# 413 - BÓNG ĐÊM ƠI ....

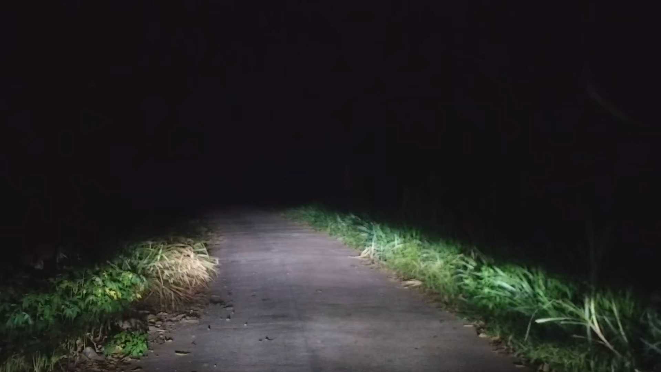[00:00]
Alo, xin chào các bạn, xin chào tất cả mọi người. Bây giờ là đã là 9:21 giờ hơn rồi. Hôm nay mới có dịp là đi xuống một khu vực ở dưới Đồng Nai. Tôi thui không? Mình sẽ chia sẻ một cái khung đường này mà rất hiếm khi nào mà có dịp đi. Khung đường này là nó vắng. Giờ này là không còn một bóng người nữa, nhưng mà con đường rất là đẹp.